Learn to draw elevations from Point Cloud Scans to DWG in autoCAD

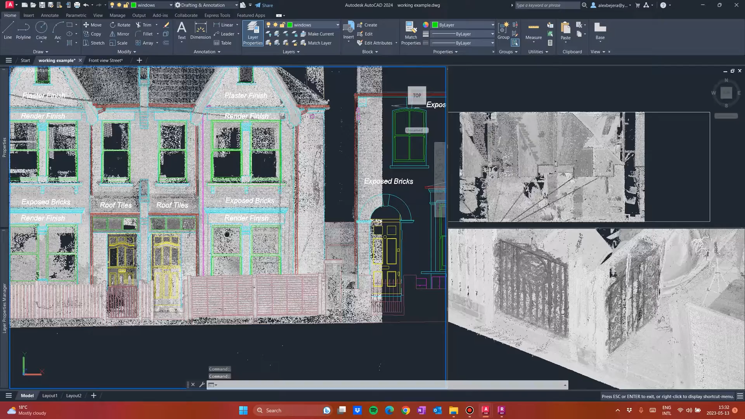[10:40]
You will have this. So let's hide the point cloud. You can see the results. Okay.